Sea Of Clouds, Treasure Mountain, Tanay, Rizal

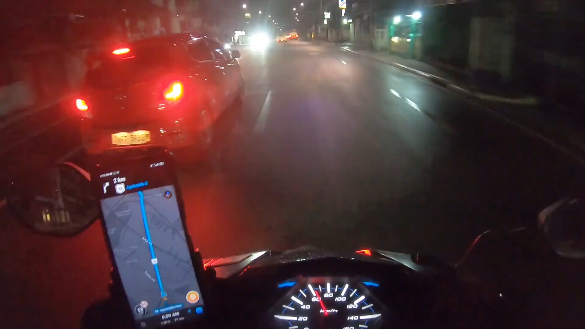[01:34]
Marcos Highway na kami. Sana hindi masyadong maulan. Marami kami nadaanan na malakas na ulan. Pero sana pagdating ng Rizal hindi malakas ang ulan.